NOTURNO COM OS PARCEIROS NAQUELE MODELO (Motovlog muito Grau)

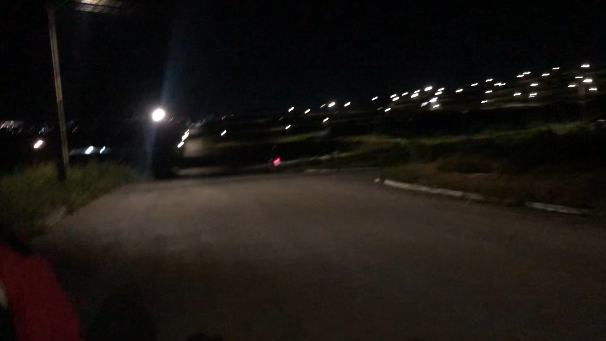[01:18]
O outro Arthur tá ali, ó, metendo macho na Bros, agora ali é louco. Vai, gordinho, chapa! Tá repreendido. Olha, dali! Vai, vai, vai!